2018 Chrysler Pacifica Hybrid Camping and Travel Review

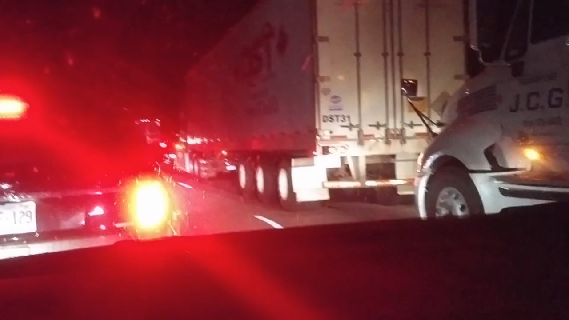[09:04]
Belleville and suddenly unfortunately a major accident a little bit ahead of us we've seen four firetrucks three cruisers police cruisers paramedics we're um hoping everyone's okay but